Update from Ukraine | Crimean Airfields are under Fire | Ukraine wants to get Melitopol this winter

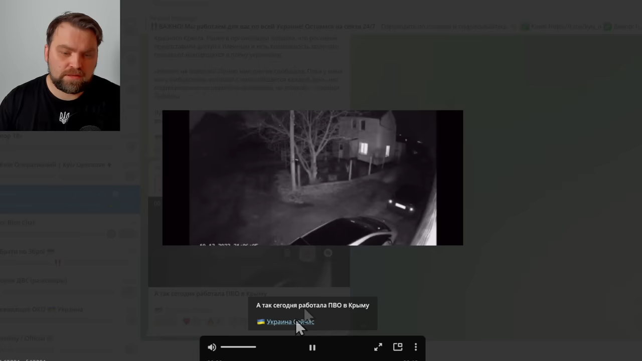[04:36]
very similar and here we have the cctv camera of the private household that recorded the explosion in sevastopol